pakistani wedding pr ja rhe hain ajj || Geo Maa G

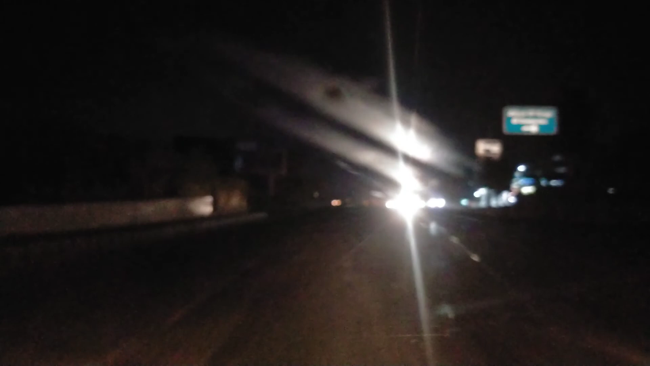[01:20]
ابھی روڈ آپ دیکھیں بلکل خالی اور ہم نے اپنی سفر کا آغاز کر دیا ہے اب